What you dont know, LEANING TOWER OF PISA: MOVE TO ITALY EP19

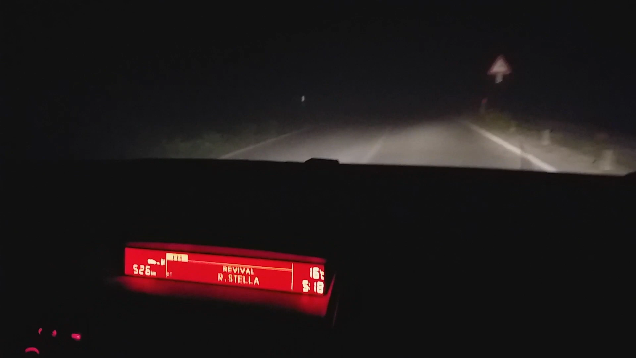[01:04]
It's very foggy this morning. Like, can't see anything in front.